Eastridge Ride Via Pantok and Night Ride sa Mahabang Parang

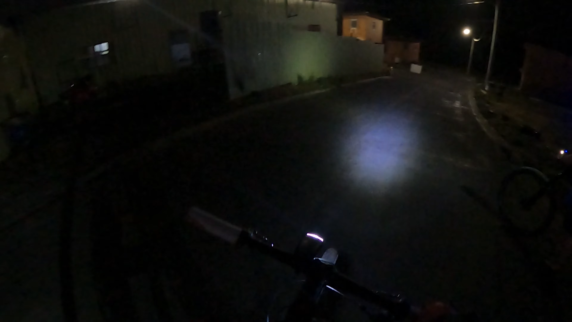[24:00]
Yung 8 o'clock Palabas pa lang kayo ng East Ridge
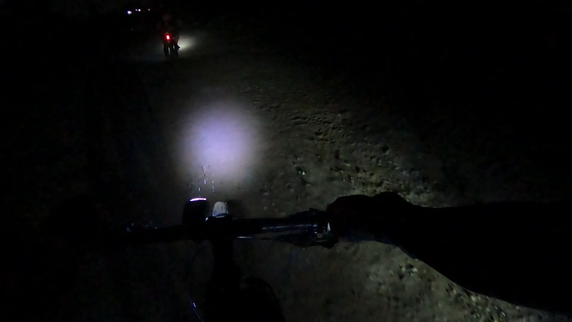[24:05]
Napasarap Ha? Diretso Alam nga namang Kumanan ka
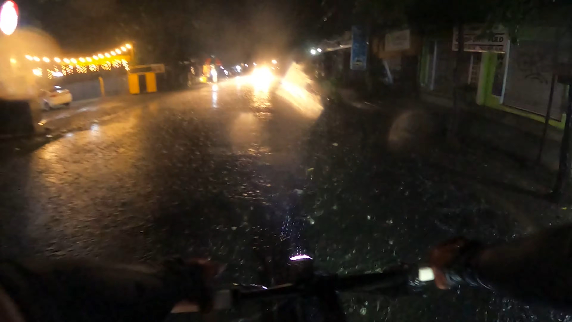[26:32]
Bumabaha pala rito sa mahabang parang Ay lalim Hindi natin kabisado yung dahin Baka may biglang Taskbook
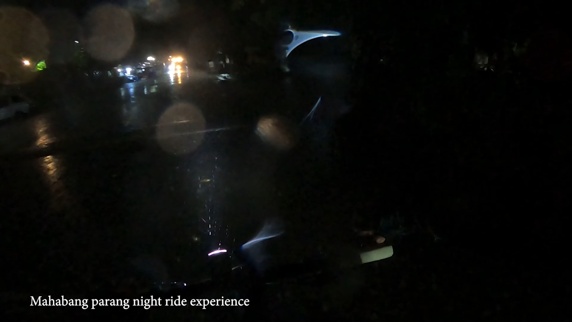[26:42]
Eto dito na tayo Dire-direcho Mahabang parang Alright
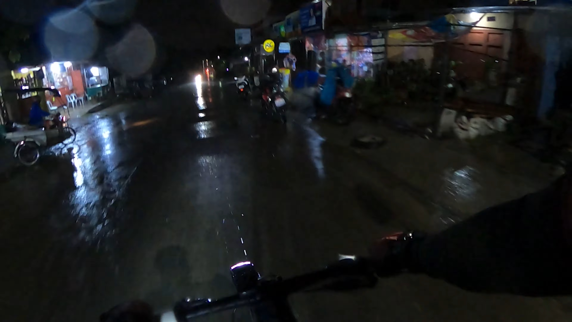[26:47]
Lakas pa rin ang ulan
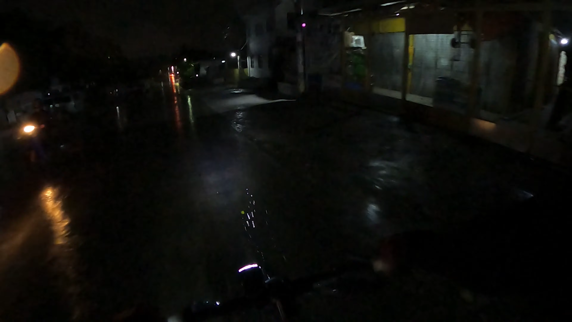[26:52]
Widening Ang mahabang parang Dito sa mahabang parang Nagko-complement yung
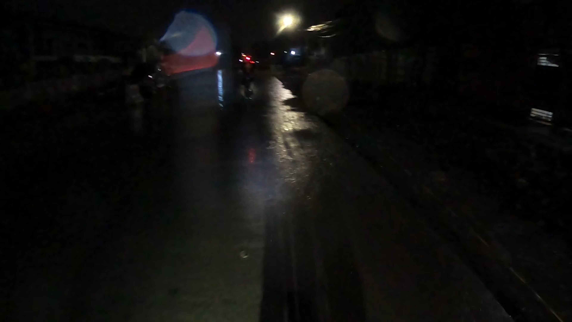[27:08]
Ulan Ulan at pawis Wala
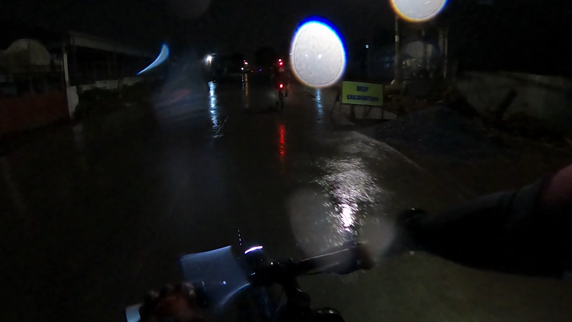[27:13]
nang araw Malamig pa Oo diba Sarap
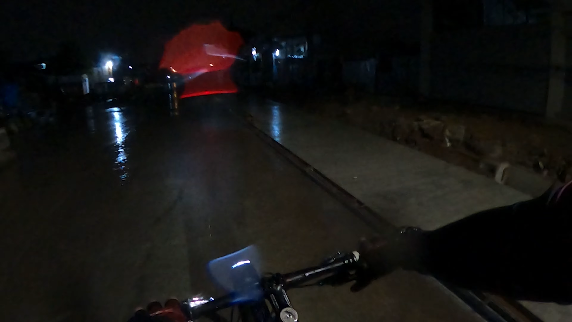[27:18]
ng hangin No Bulusok na tayo ngayon Dito sa Mahabang parang
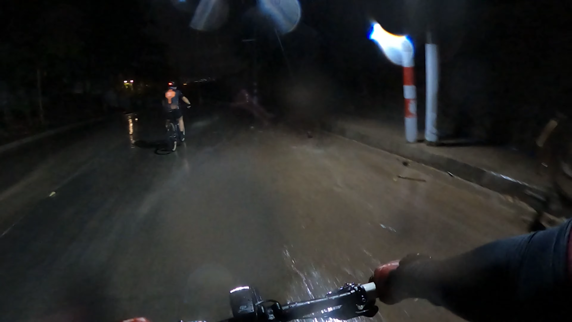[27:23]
Pinatatanong natin dun Mga gusali May nila